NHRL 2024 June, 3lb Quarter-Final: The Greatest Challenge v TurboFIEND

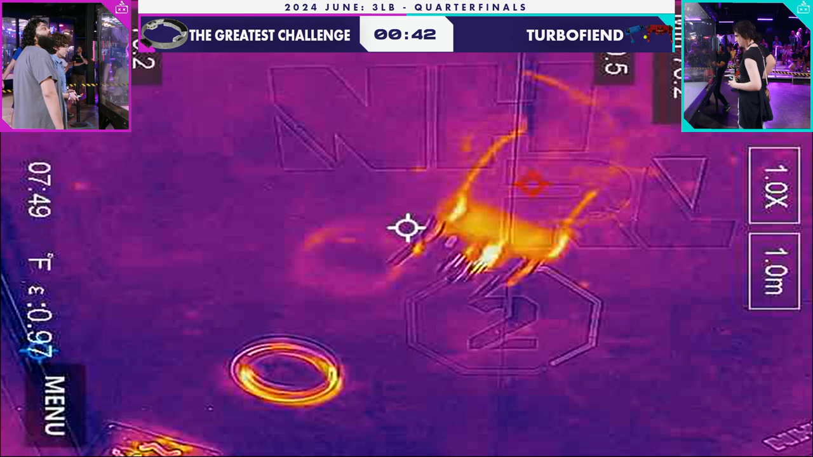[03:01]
You can see the motors on Greatest Challenge as they spin around within the ring. Yeah, you can also see the tire tracks.